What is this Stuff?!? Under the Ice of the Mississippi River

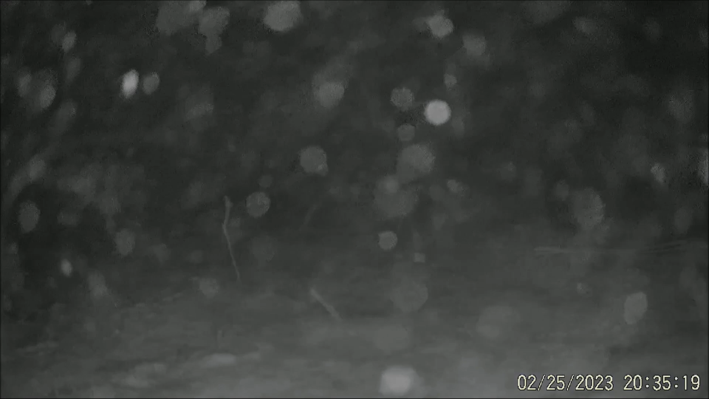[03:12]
so this footage is now from a few hours after sunset and you can see it's a lot less activity than it was right around that that sunset time um thought it was very interesting to see down there if you have any ideas of what it was scientifically speaking let me know it's pretty cool to see the aquatic world under the ice so because so yeah so Thank you.